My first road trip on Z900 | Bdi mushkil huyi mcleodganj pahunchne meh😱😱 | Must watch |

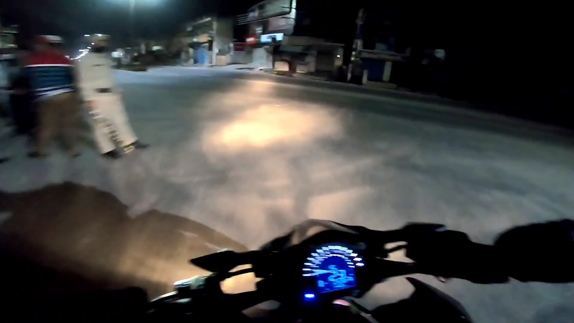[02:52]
ओ पुलिस देखो कितनी ज़्यादा पुलिस थी। तो यहाँ पर आपको कहीं रुककर कोई शॉप खुली हुई तो फेबिक्विक या सेलो टेप से काम चलाना पड़ेगा। बाकी ये है उन्ना, पूरा बंद है, अभी खींचते हैं भाई।